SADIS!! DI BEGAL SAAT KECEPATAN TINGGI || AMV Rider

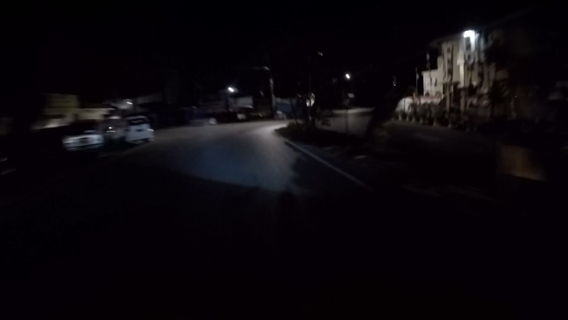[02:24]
ya saya biasa lupa waktu. Untuk ini hanya sekedar ngedit video. Tapi jalanan ini sudah sangat sepi coy. Jadi ya,
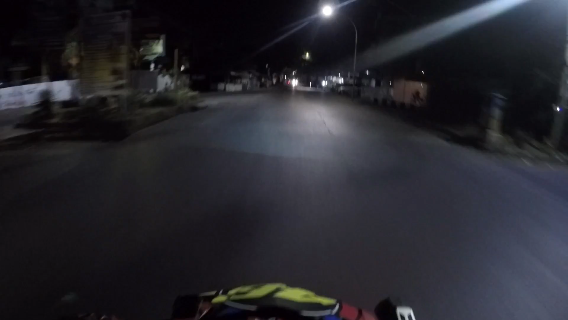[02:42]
dan juga jam sudah menunjukkan pukul sekitar pukul 3:45 lah. Ya, berkendara jam begini itu tidak ini apa,
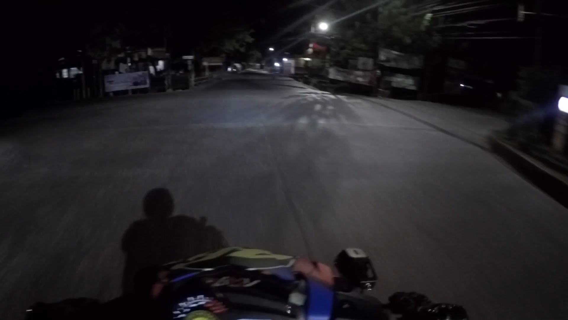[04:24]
Tapi kan udah jauh, jadi kita jalan aja. Apalagi untuk jalanan-jalanan yang cukup sepi seperti ini, tuh selalu waspada lah. Sering lihat ke kaca spion, terus
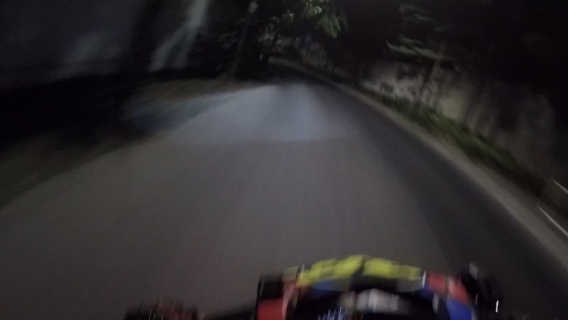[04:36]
jangan mudah ini ya. Apa mungkin ada, biasanya kan kalau begini ada